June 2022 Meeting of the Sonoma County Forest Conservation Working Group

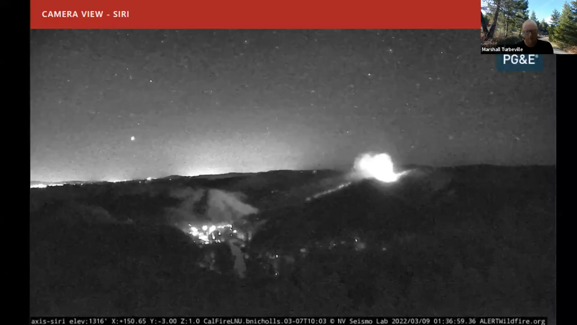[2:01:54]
burning really well and if you notice the march first fire this year from in monorail it's reported on march 1st this is march 9th uh firefighters got we're patrolling it checking it but they weren't staying around staying up on the fire 24 hours a day and stayed warm stayed dry it was an ember something happened uh didn't jump over the dozer line but the fire got active at two o'clock in the morning because of this this warm and dry boundary of air um above the cool marine air you can actually see